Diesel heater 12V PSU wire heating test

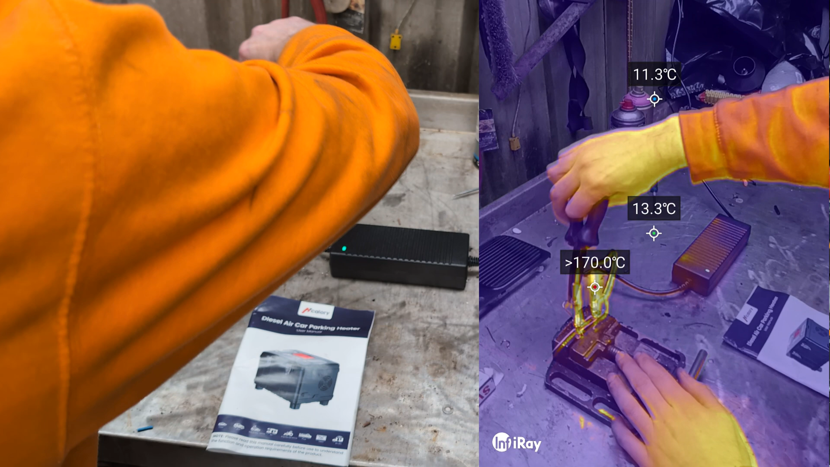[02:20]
Oh I'll come round here. Right. There. Join in your wee pal. Like that. Oh come on now. Make a half decent connection. It's making a connection. Right.
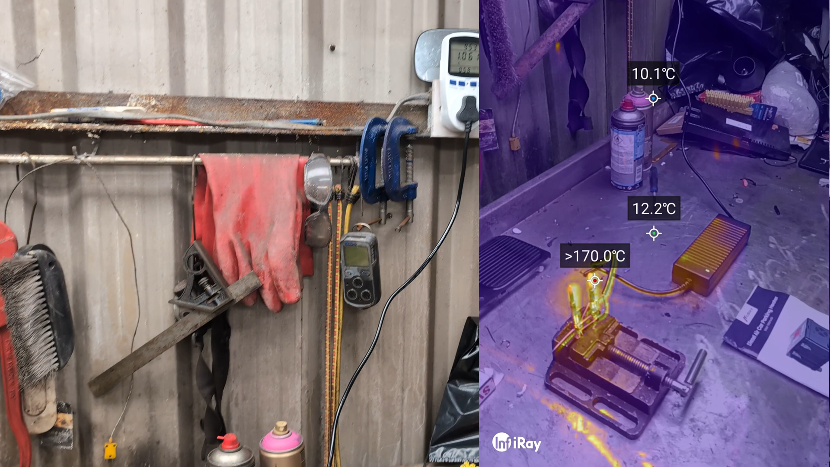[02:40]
Now very briefly it pulls us up to one amp and you'll see it drop off obviously as the glow plug is heating up. And then it consumes less power the hotter it gets. So there it goes it's disappearing our way down to one amp. Right. But what's getting hot apart from the glow plugs is the question. Let us peer into the thermal imager. The glow plugs are certainly hot. I don't think the box is particularly hot. Let me see.
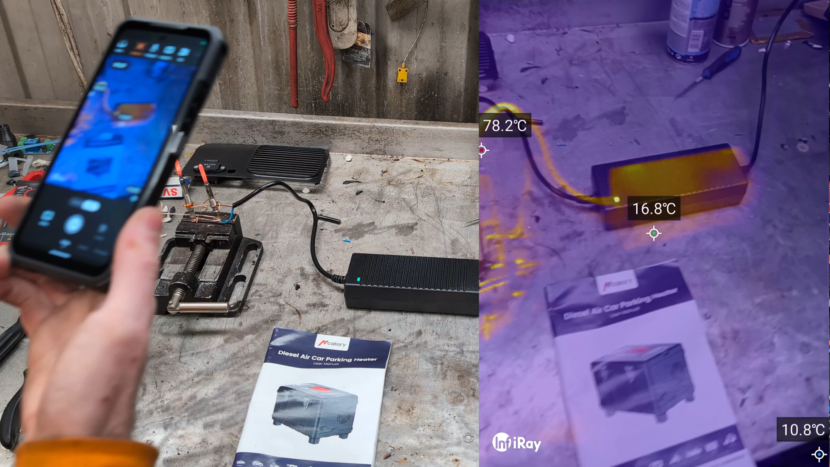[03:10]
On screen: spot 16.8°C, max 78.2°C
It's got a bit of warmth. Let's switch the image just to pure infrared.
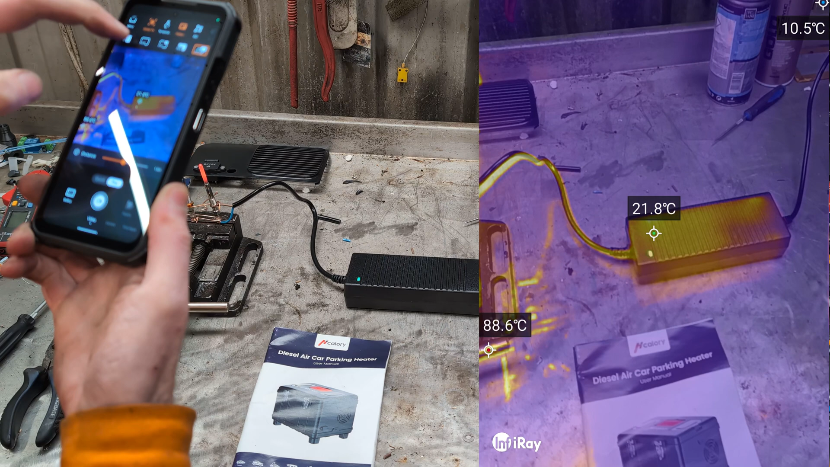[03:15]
On screen: spot 21.8°C
Glow plugs are warm.
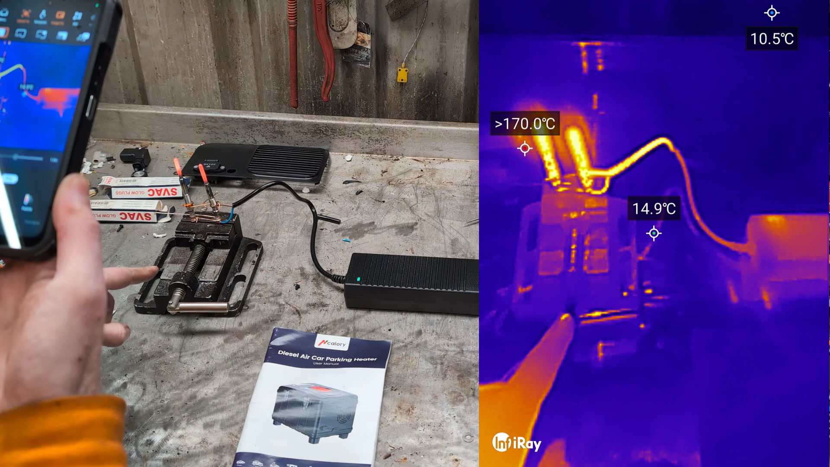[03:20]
This bit of wire is hot because it's next to glow plugs but I don't think it's actually.
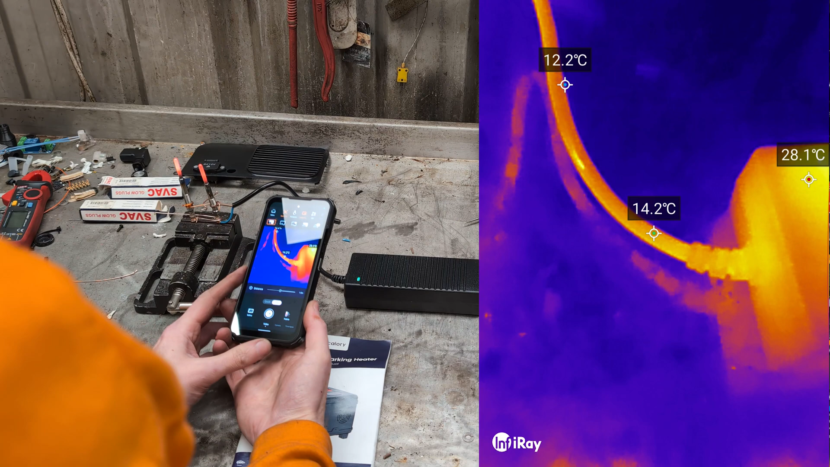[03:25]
This bit's not. I think it's warming up.
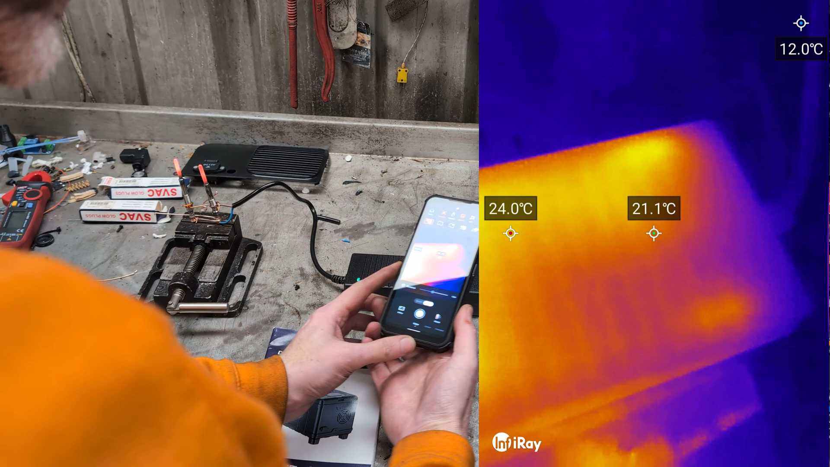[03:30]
And this is getting warm but it's not. And my input wire is definitely not getting warm. Not really.
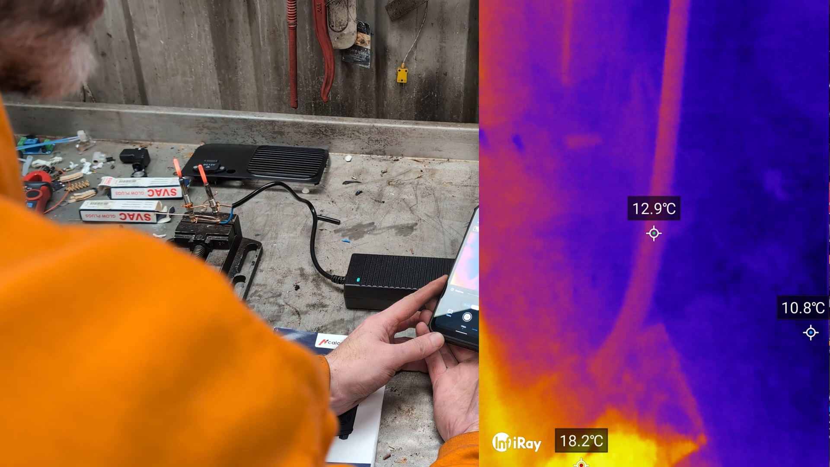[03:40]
On screen: spot 12.9°C
I mean what's ambient. Where's a black body.
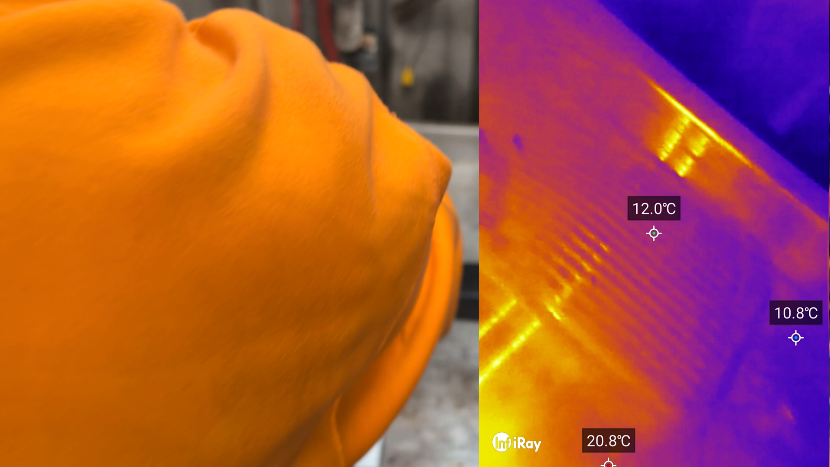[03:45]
Where's a black body. So the black bodies.
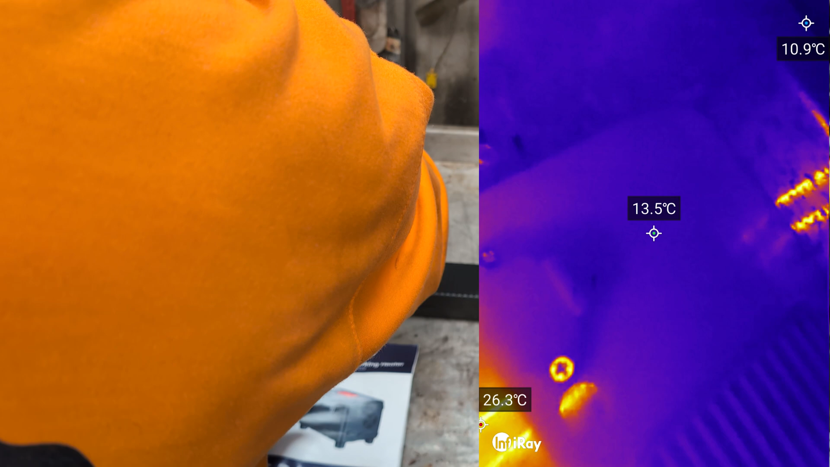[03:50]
On screen: spot 13.5°C
Matte black bodies slightly warmer than the. Well not slightly warmer you know what I mean it's less.
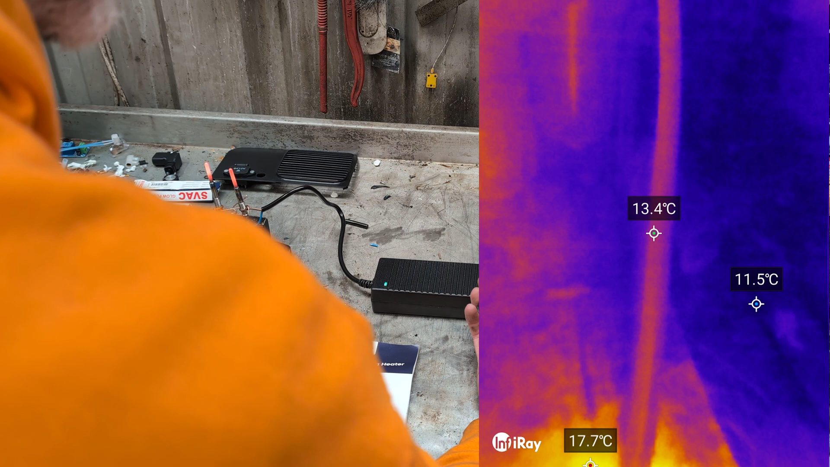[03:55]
Actually it shouldn't. It is heating up. But it's not heating up a lot.
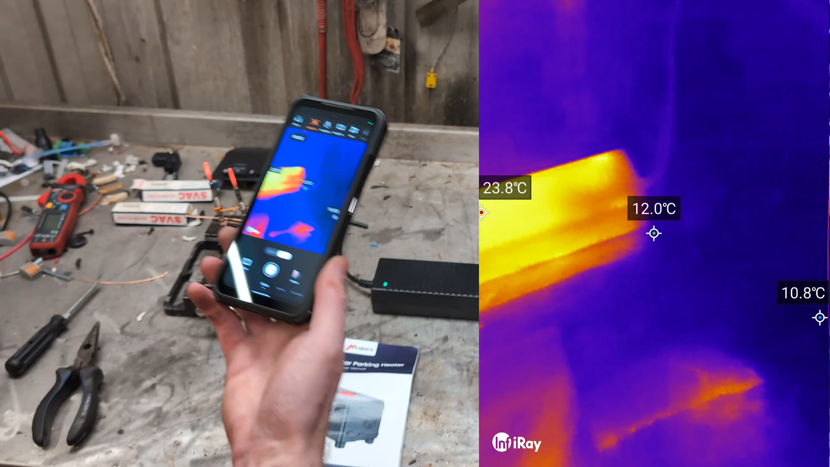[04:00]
On screen: spot 12.0°C, max 23.8°C, min 10.8°C
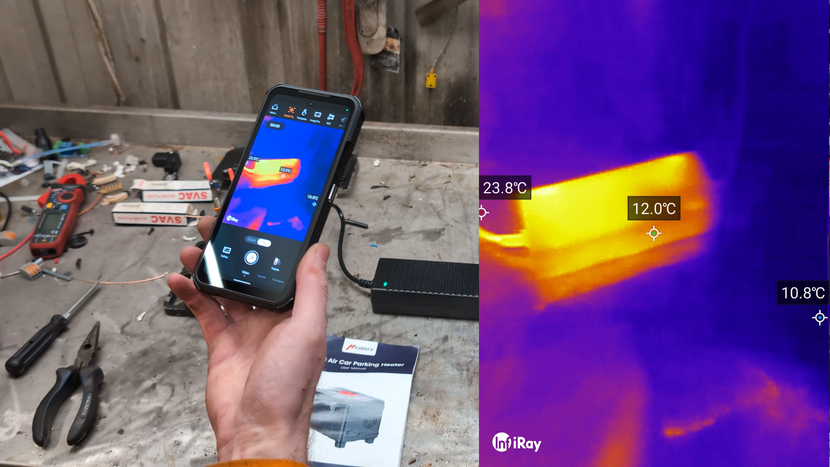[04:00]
On screen: spot 12.0°C
What we'll do is. Right that's all nice and hot. That's hot. That's.
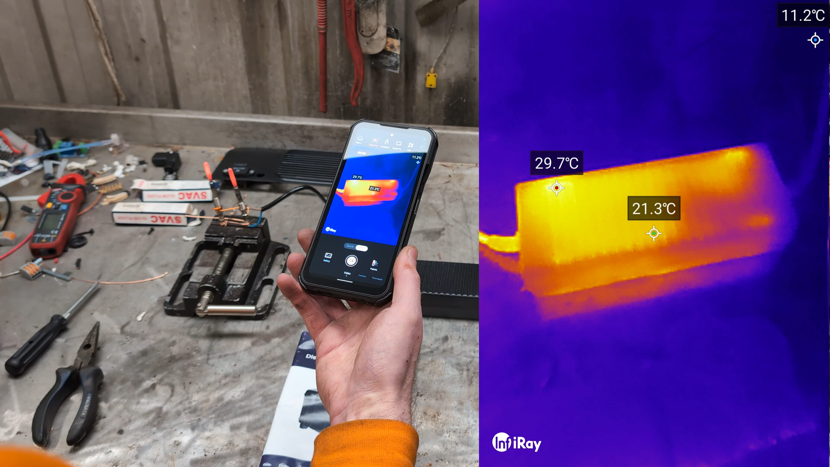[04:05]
On screen: spot 21.3°C, max 29.7°C
Heating up. That wire. Could be slightly heating up.